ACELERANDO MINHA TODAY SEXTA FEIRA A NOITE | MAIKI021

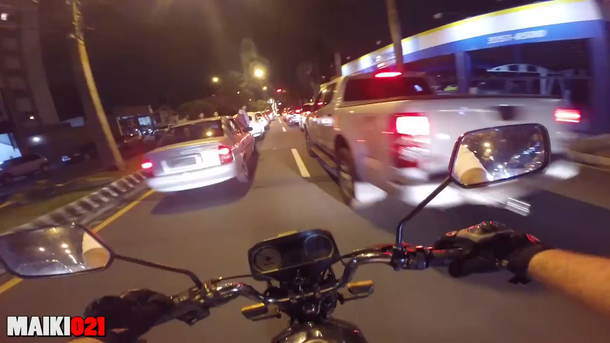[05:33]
Ó, a faixa de pedestre ali na frente Os caras atravessam aqui, tá ligado? Por quê? Não sei, né? Alguém dá um diploma pra eles de pedestre do ano
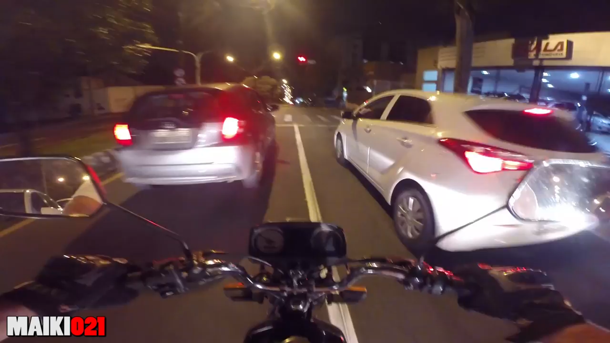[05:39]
Tá descendo a Higienópolis aqui daquele jeito Daquele jeito Ele é tão louco
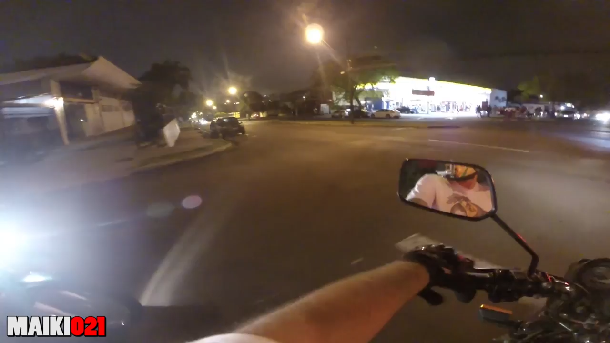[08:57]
Passar ali dentro do posto ali, mano